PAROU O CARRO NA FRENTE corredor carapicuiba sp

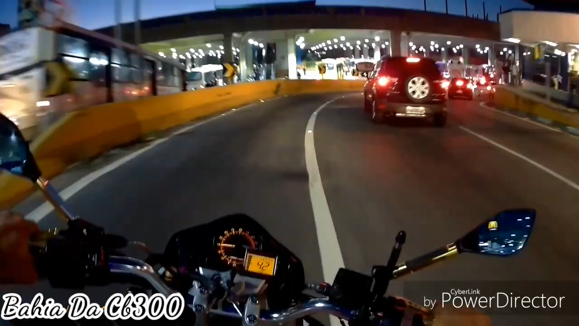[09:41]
Mercado extra ali, ó. Não dá pra virar a cabeça aqui não, moleque.
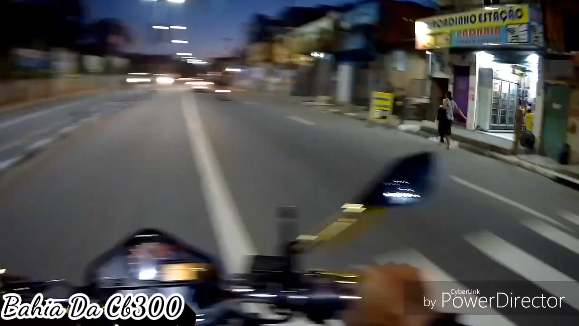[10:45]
Aqui é essa estrada aqui onde que eu tô aqui é sentido Barueri. Sentido ali Barueri.
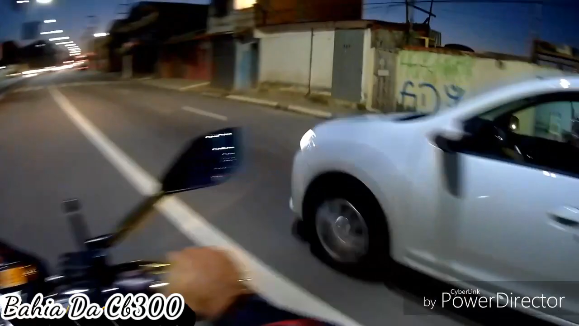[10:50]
E aquelas bandas ali, a vaca mexendo no celular. Tá tudo beleza, né?
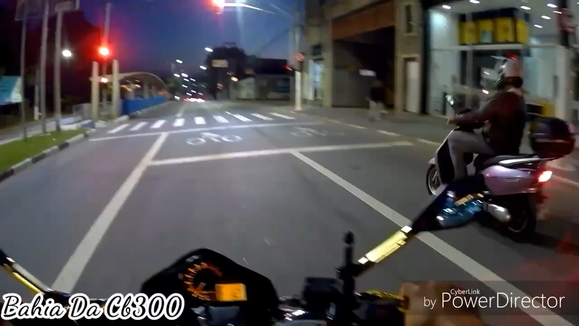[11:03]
Vamos entrar aqui na nossa direita. Olha lá, boy. Entrar na nossa direita ali na frente, pra nós sentido passar do lado do Shopping Barueri.
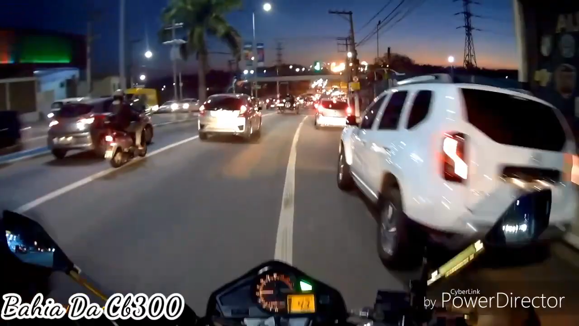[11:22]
Pra nós ir pra Santana de Parnaíba, moleque zica. Ei, motoca, vai ficar costurando também igual louco aí, fi.
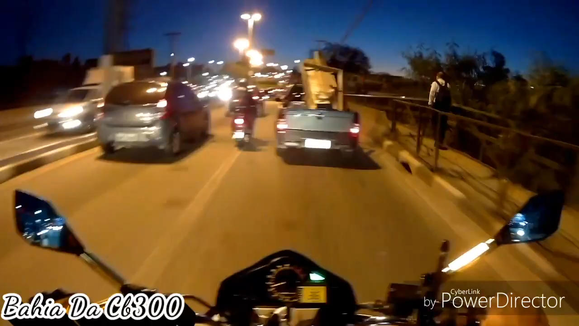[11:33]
Cê é louco, cachorreiro. Sentido reto aqui, rapaziada, vai lá pra Barueri. Vamos pegar a nossa direita aqui pra nós ir em sentido Santana de Parnaíba. Cortar umas voltas loucas por aqui.
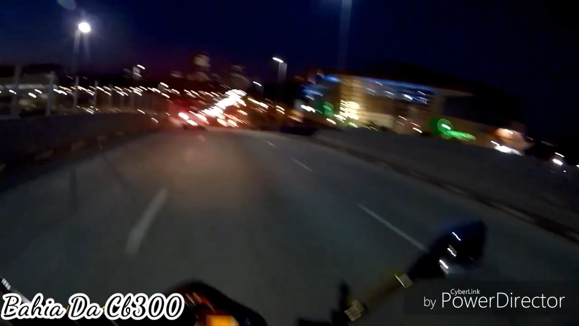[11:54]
Olha o shopping ali de Barueri, ó. Shopping de Barueri monstro, tá cheio de gente, hein, gastando. Depois de falar que a crise no Brasil tá feia. Tá nada, né? Ou tá, sei lá, tá bexiga essa crise. Aquela moto tá só o cano, filho. Ei. Olha a moto na bexiga.
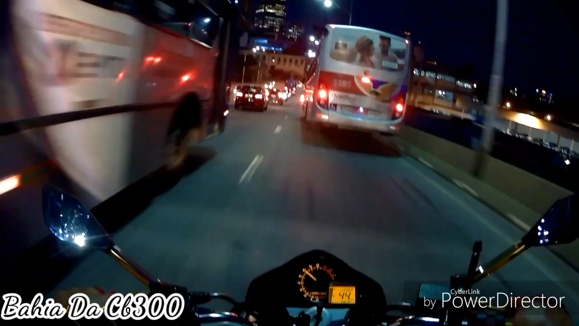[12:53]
Olha o busão jogando pra cá, filho da puta!
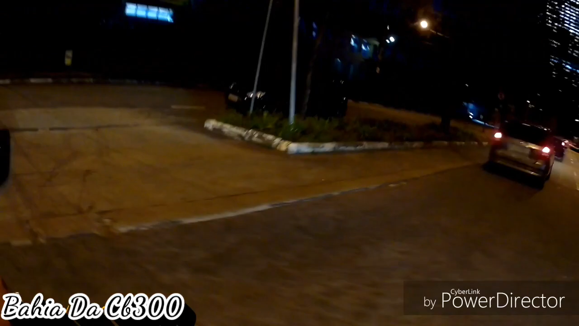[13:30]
Unipa ali, Santana de Parnaíba, moleque. Fechar a viseira aqui na frente tem GCM. Os Demutran.
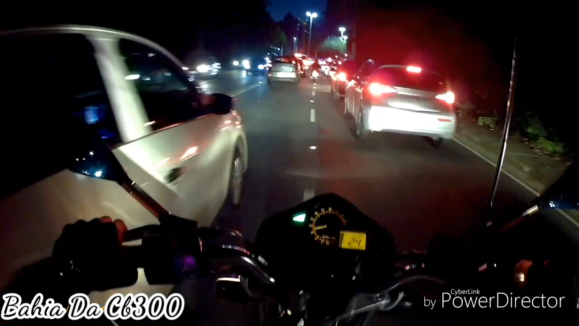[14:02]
Vai lá, boi. Vou pegar a esquerda aqui, ó.